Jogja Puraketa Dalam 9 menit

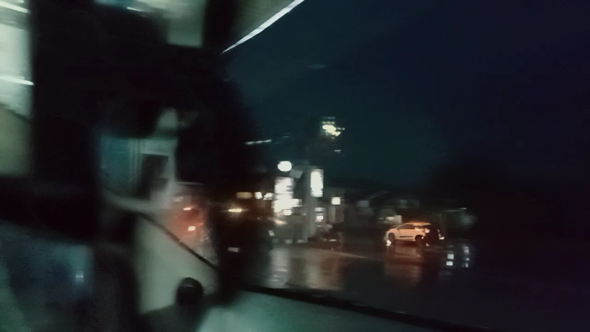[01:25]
Nang Candi Mas isi bensin penuh.
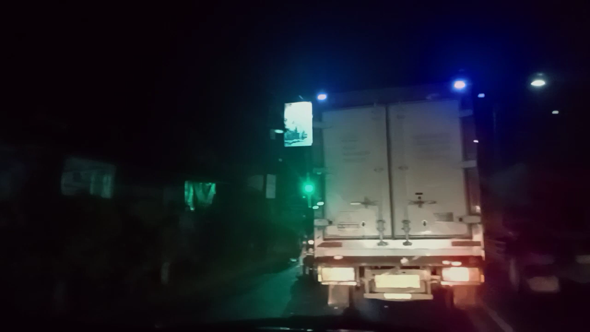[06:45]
Ini belok kiri pantai Jati Malang. Ini belok kanan Kesing. Ini Kiai Jalal.
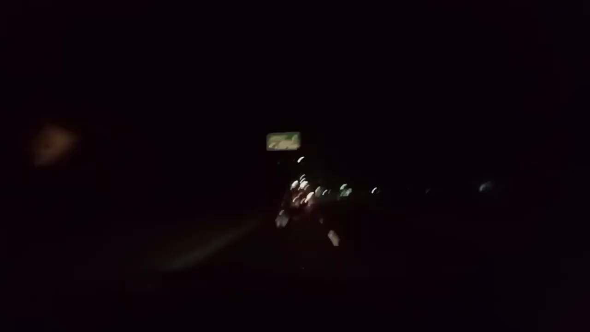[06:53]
Bangco Pantai Bis.
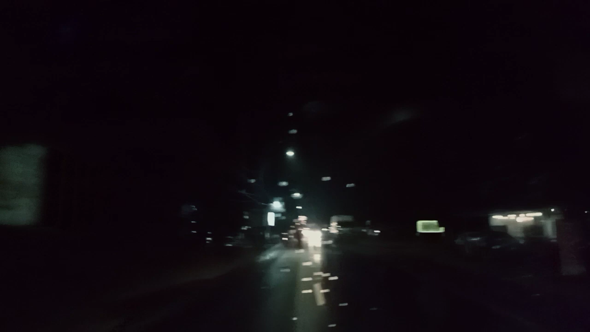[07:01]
Pantai Jetis, kiri Pantai Jetis, kanan Kota Kutoarjo. Ya. Pantai Jetis ke kiri, kanan Kota Kutoarjo.
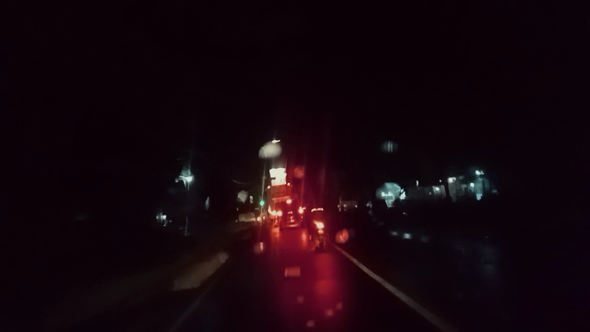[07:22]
Pas hijau jalan, ngejal nempel Pajero. Nah.
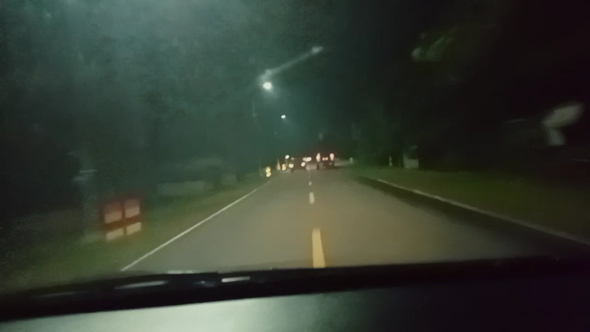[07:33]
Jembatan Pertelon lurus maring Karang Bolong Pantai Menganti.